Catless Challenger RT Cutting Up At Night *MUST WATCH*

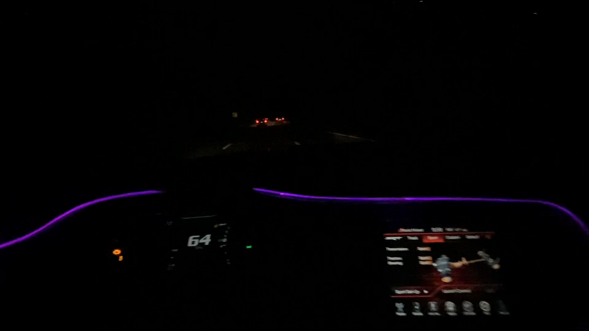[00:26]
i know y'all can't see much but uh we are on the highway on the highway by way
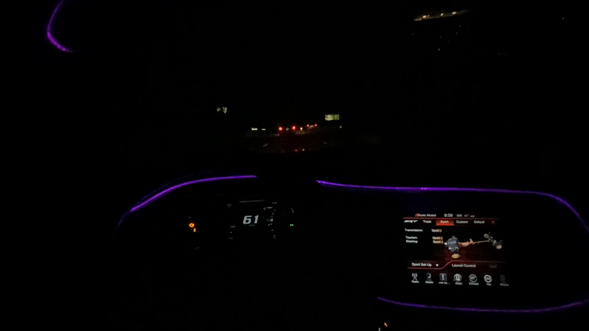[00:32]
if this the police behind me bro i'm gonna dump it now i'm not gonna lie
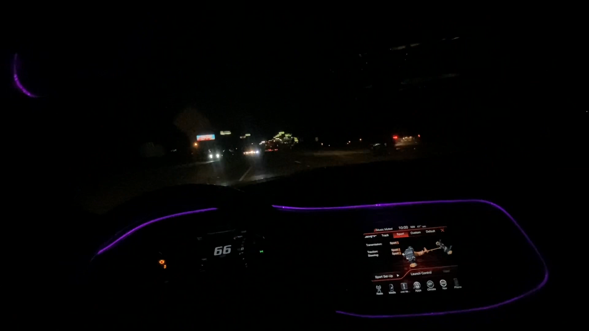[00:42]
better chill got time for that right now let me stop look they want to switch lanes too now okay go ahead follow me it'd be an undercover if you want to the matter of fact watch it this is how i know watch it get a little speed real quick get a little bit of speed real quick on them you know what i'm saying now if you catch up to me hold on hold on who this truck is trying to oh look y'all we got somebody else trying to catch up look that truck right there in the front oh he on me
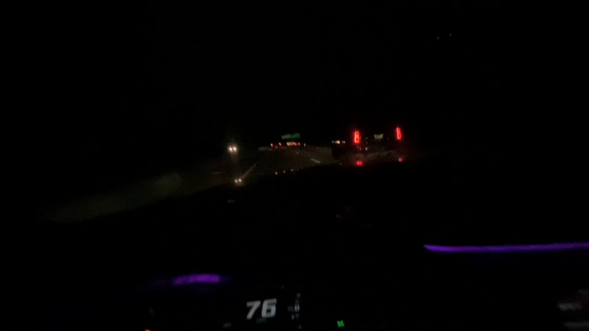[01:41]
oh i'm gonna catch his ass y'all and there's a mustang right there let's see if we can pull some shit off let's see if we can pull some shit out that wasn't the police i had to look real quick i'm gonna pass i'm gonna flop i'm gonna flop past this bitch ass watch this you think you're going fast i'm gonna catch you you ain't going nowhere boy come here what you doing you heard that pop come on man let me hit it again let me hit it again i just slowed down for you boy i just slowed down for you fuck out my face with that shit boy you got a truck man
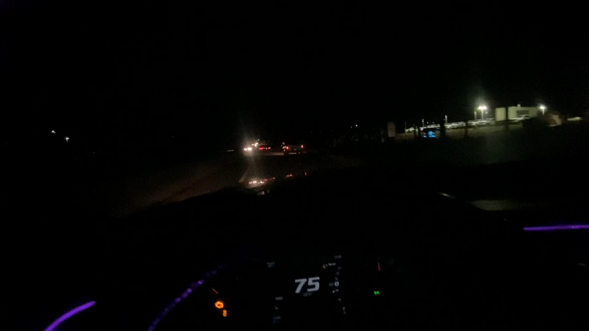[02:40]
chill you flash my light i'll be like bro you got it i'm not doing shit i'm not that's it i just wanted to show you something real quick look he about to hit he about to hit the 18 wheeler god damn